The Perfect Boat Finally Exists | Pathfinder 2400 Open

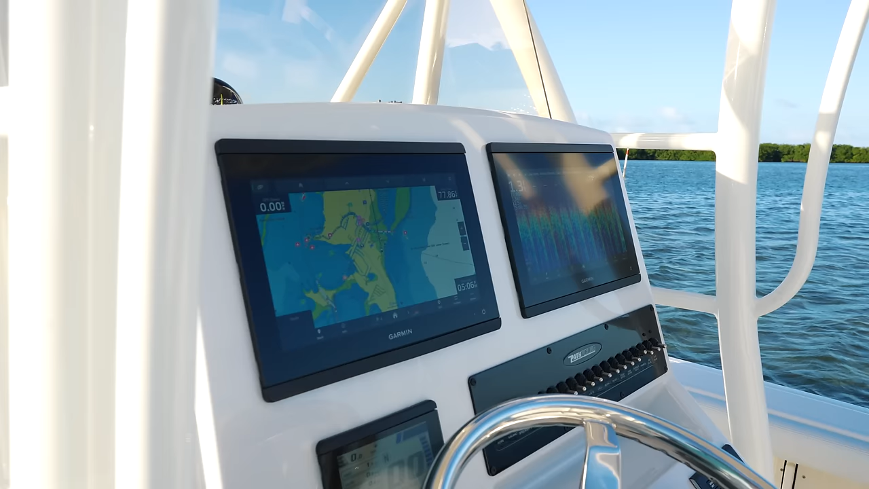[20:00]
So as you can see, we're running our chart on one side, and then we're running our sonar on the other side.